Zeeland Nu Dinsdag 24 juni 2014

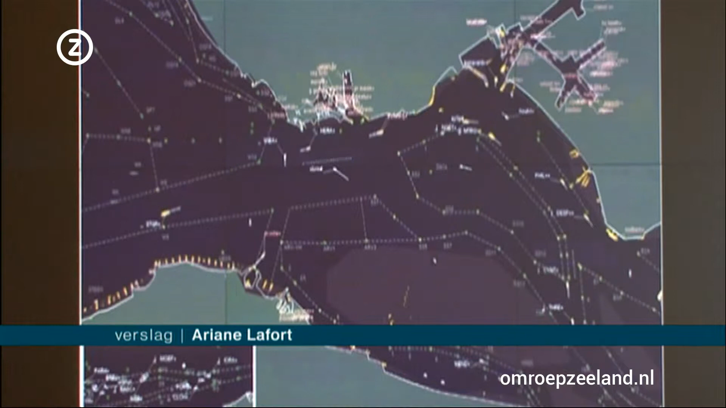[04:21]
In de monding van de Westerschelde ligt de zogenoemde Wielingenplaat, helemaal links op deze radargrafiek.